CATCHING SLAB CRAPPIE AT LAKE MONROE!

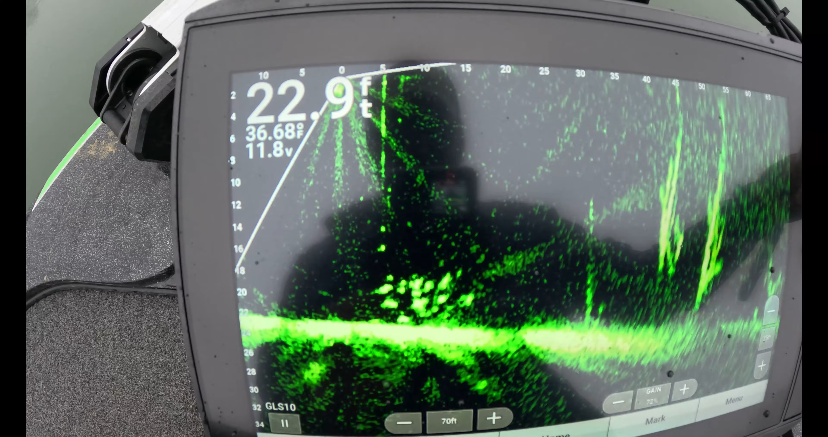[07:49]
On screen: depth 22.9 ft, water 36.68°F
let's see if y'all can see this there goes my two baits i'm not gonna drop it too low i'm gonna come up and see it he's coming oh that's a big one i'm gonna come up and see it come on man
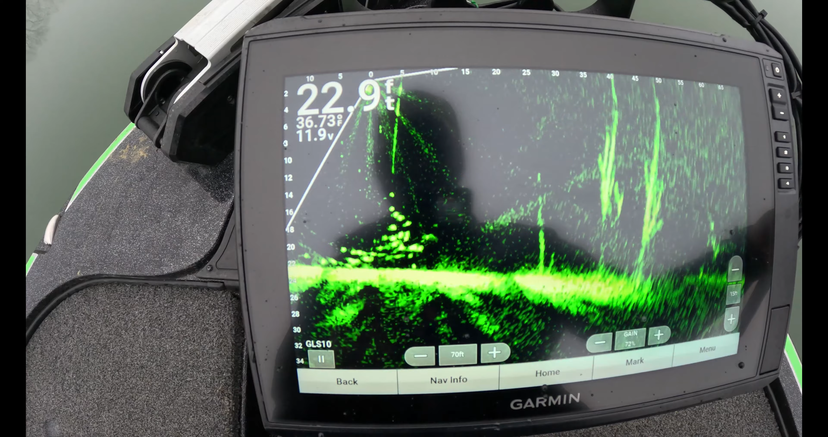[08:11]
On screen: depth 22.9 ft
smaller one's coming ah he nipped at it drop back down on him